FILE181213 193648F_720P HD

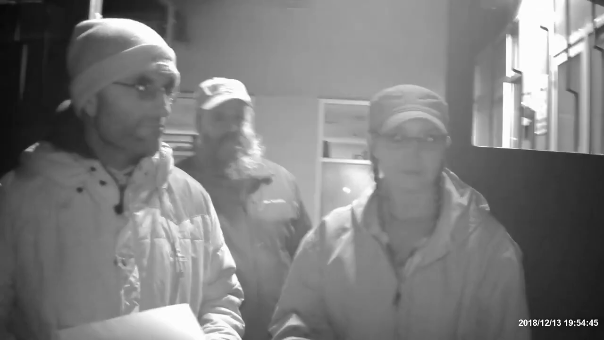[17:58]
People need a rest. Not to be arrested. People need a rest.